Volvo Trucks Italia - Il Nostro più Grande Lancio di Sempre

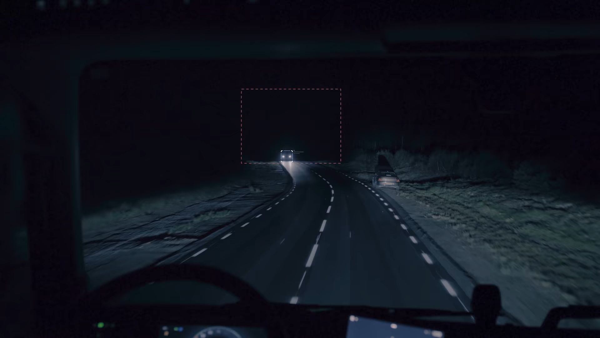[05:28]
delle porzioni che ha per evitare l'abbagliamento in quella direzione questo sia su FH13 che su FH16 e che altro possiamo dire di speciale su FH16?